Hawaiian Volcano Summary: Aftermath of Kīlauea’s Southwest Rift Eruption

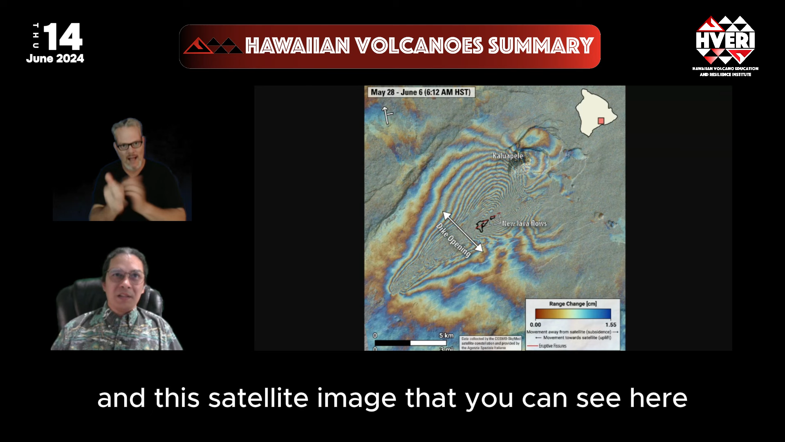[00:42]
And this satellite image that you can see here is showing the progression of the dike past the fissures an extra four miles down the rift there.